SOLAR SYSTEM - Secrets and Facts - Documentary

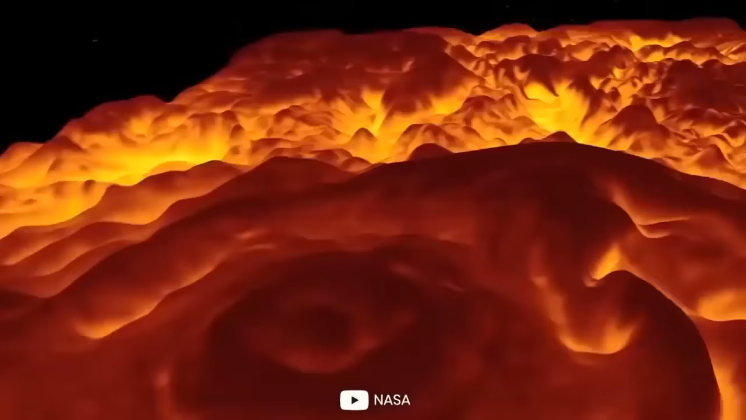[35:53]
encircled by smaller cyclones ranging in size from 2500 to 2900 miles
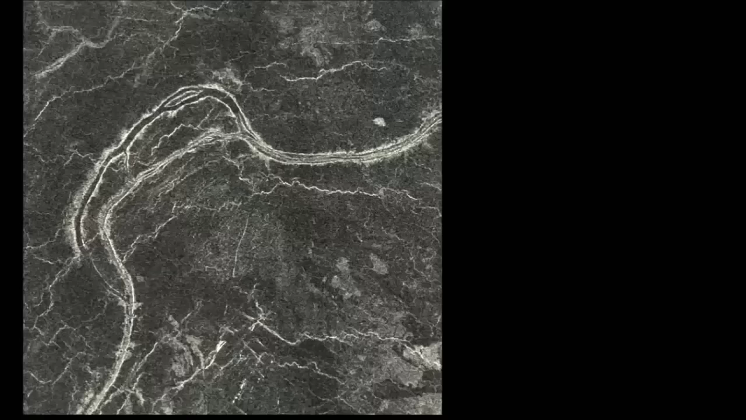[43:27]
including one measuring five thousand five hundred and fifty miles long another
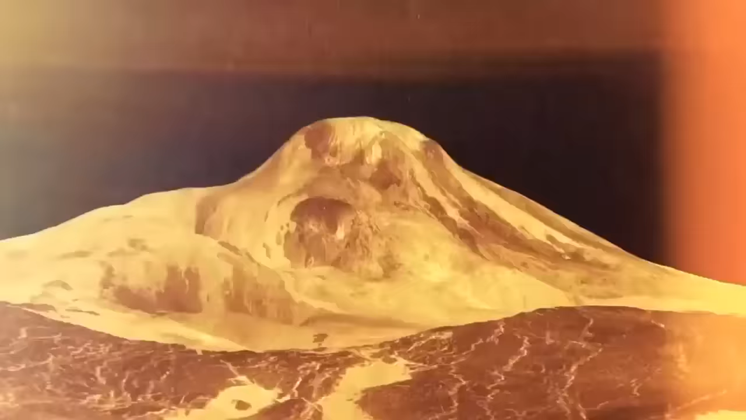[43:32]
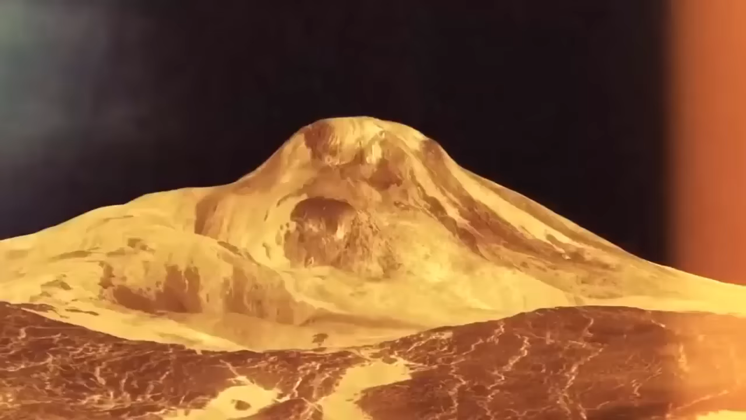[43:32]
incredible image of the volcano mat mons that rises three miles